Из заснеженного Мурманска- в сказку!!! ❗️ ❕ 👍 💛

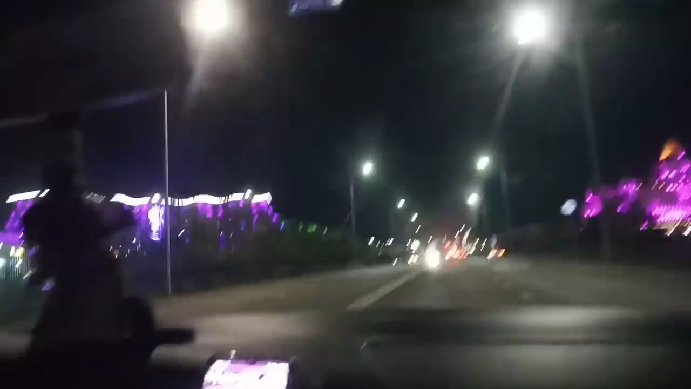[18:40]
Ой, как смотрите, как днем я вам показывала, а вечером-то что делается.